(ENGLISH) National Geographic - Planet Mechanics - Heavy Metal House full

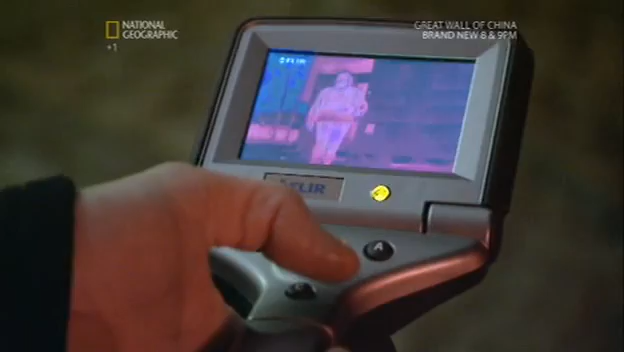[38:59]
which insulation material is performing best okay yeah that
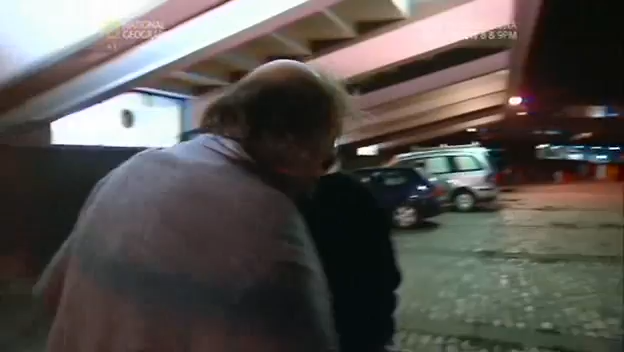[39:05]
doesn't look out at all that's nice and cool can you see that there the
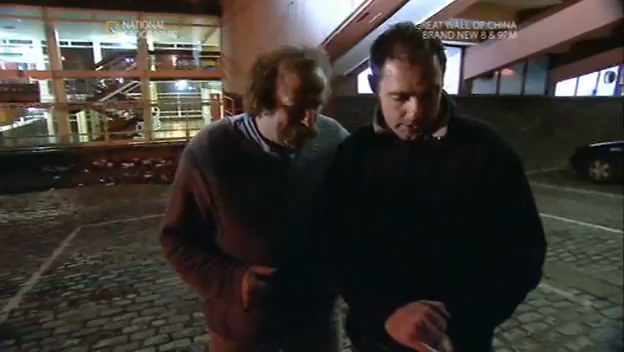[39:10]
infrared camera displays different temperatures as colors red being the hottest and blue
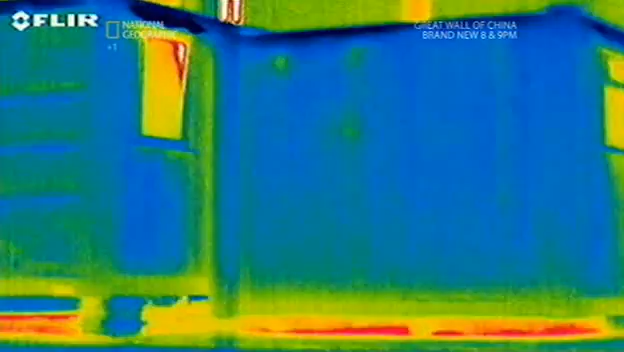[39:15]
being the coolest it's immediately clear where the containers are losing heat there's an awful lot of heat underneath
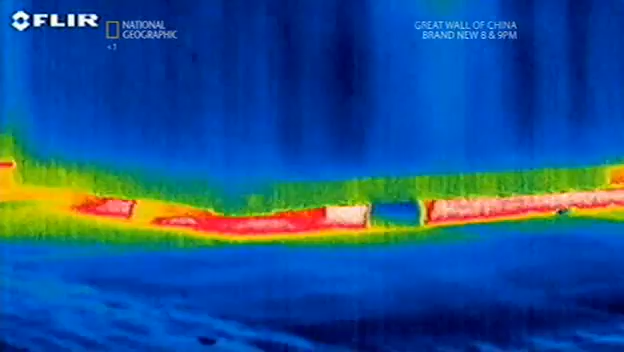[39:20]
it there is yes well it appears that we're losing most of the heat actually from beneath the floor the floors of the containers are made of polystyrene sandwiched between layers
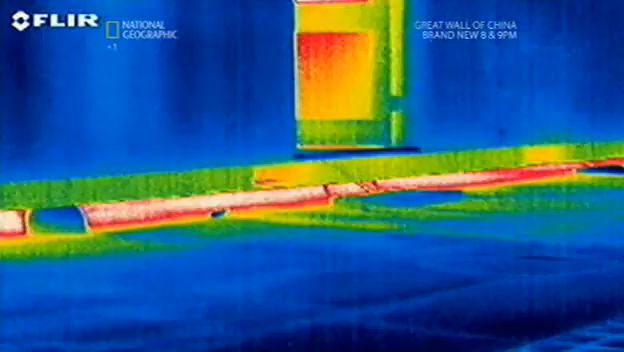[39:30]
of plywood and neither material is providing any real insulation at all if we were to put
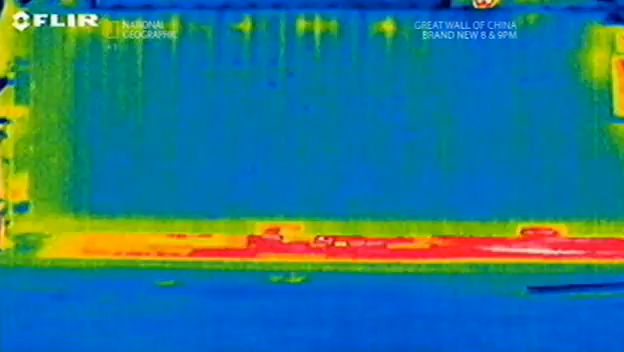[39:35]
down carpets and underlay that would just stop all the heat coming through because you can see the big hot bit in the middle that's the stove yes
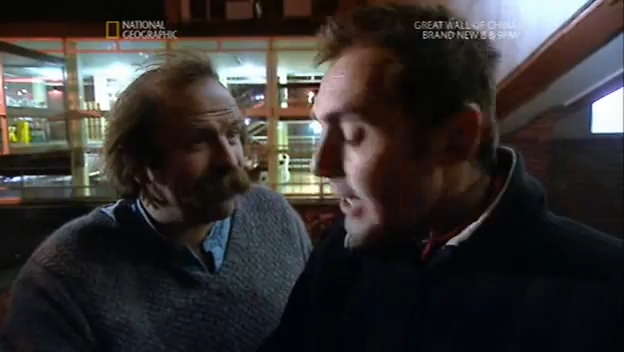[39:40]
yes and that's why the the floor is so warm there okay and the vertical line there vertical line there is obviously where the seam is we didn't put as much insulation there as we should have i think but that's okay that's not very hot it's just warmer where the containers are joined to each other is
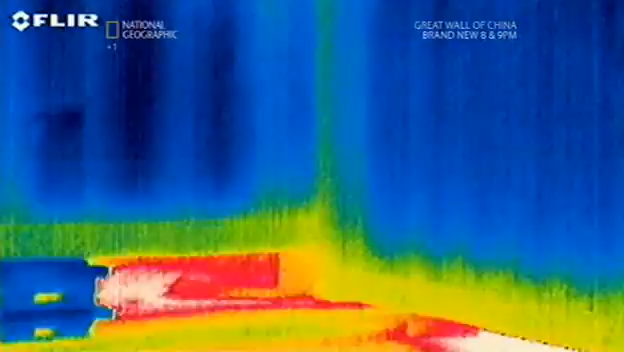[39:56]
also a problem area the seams are not glowing red but a cooler green meaning there is definitely heat loss but not nearly as bad as the floor
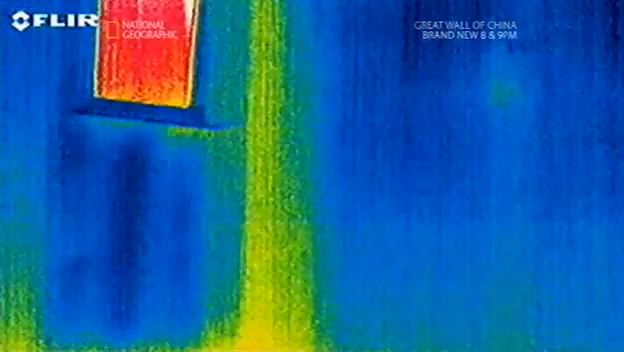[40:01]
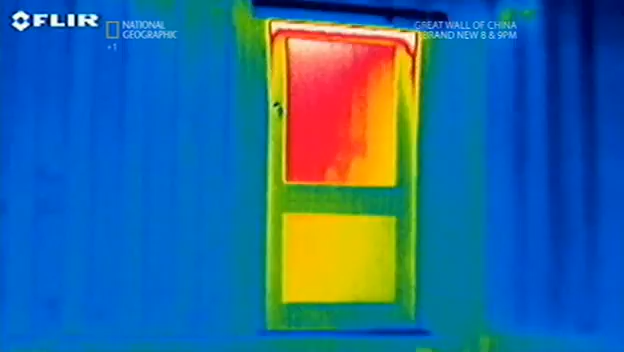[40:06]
what's also clear is that even with double glazing plenty of heat is escaping through glass what difference did you find between